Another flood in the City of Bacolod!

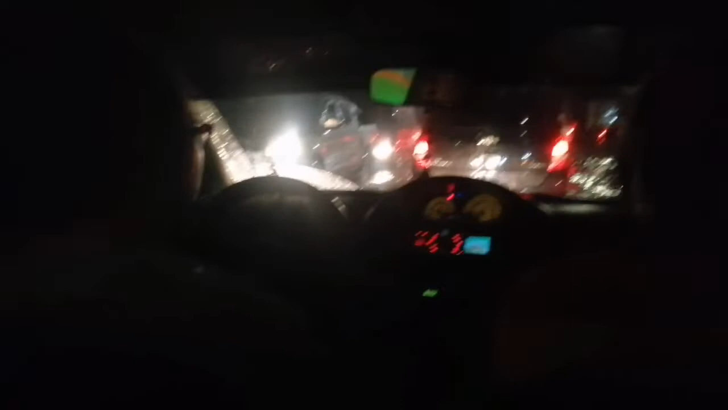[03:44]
Terrible. Terrible na ganyan yung traffic sa Bacolod, oh. All over. Grabe. Hmm? Kaya ni, kaya.
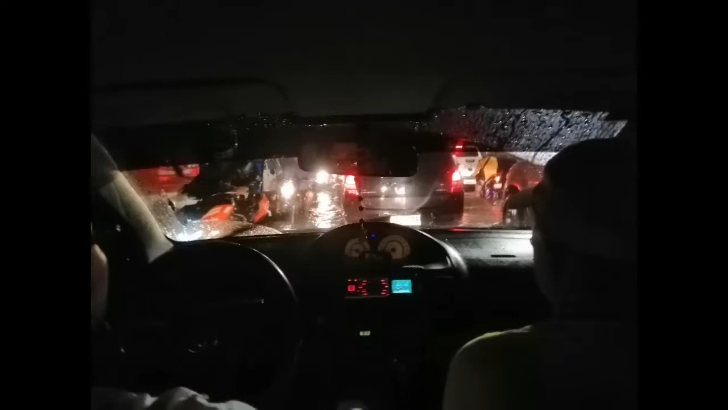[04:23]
Grabe, the pickup. Oh, nan. Mario Sep.
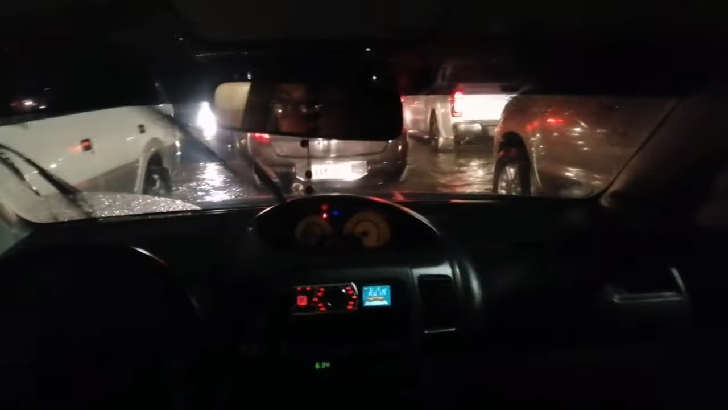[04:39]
Side of the Sussex. Grabe. This is Mansilingan Road, guys.
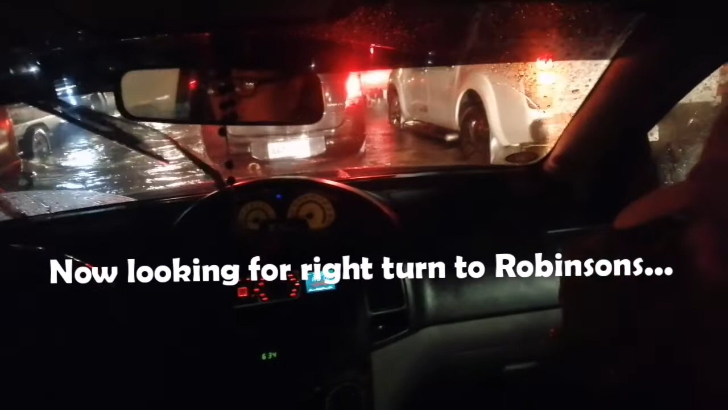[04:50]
Wee-wee. Bumalik kami from
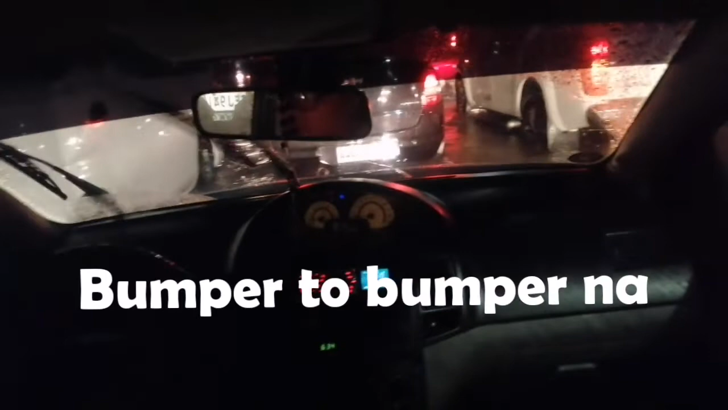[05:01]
Nakalusot kami kanina sa Burgos. Pag Quintibilla, baha. Doña Juliana, baha. Alihis, ako, baha.
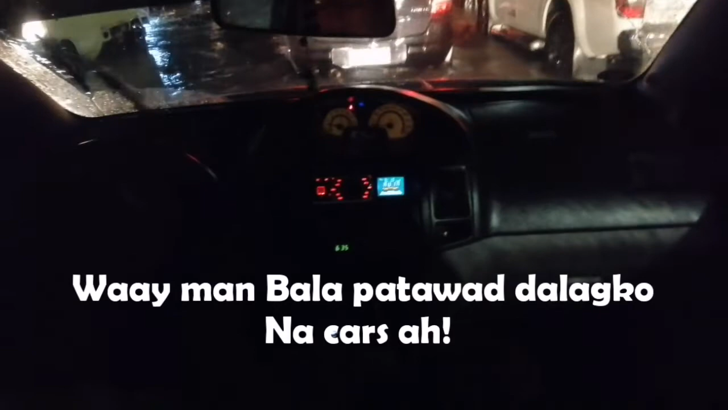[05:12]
Dito kami ngayon sa Mansilingan. Hala, grabe. Bumper to bumper. Wow, sabihin po dito. Paiway ka muna sa gagmay, bala. Hindi man yung mga dagpo, bala yung mga sad-sad man nga.